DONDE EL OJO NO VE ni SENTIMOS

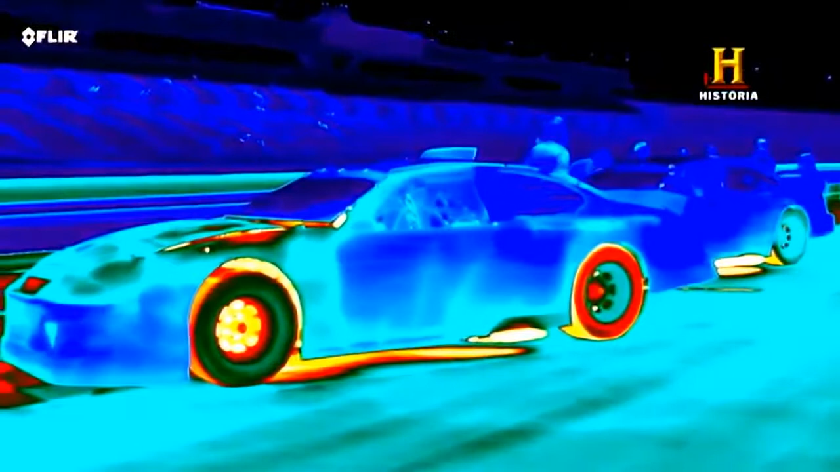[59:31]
la parte inferior del coche irradia un calor intenso sobre la pista iluminándola
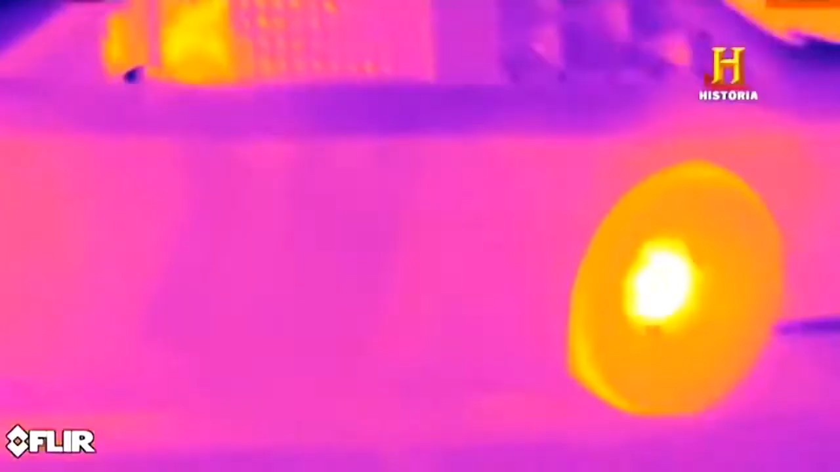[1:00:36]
son los infrarrojos de tus neumáticos después de salir de la pista ¿estamos viendo la firma térmica de los neumáticos?
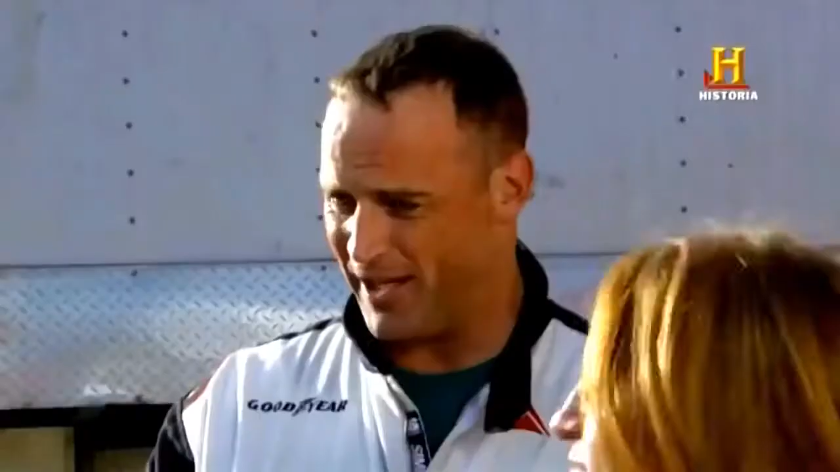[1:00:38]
exacto este es el neumático que está más caliente sí
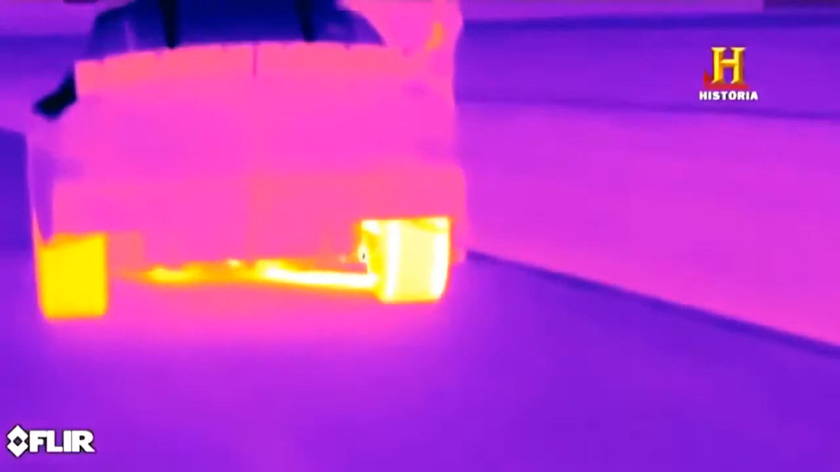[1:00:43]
es mi neumático trasero ¿qué significa eso?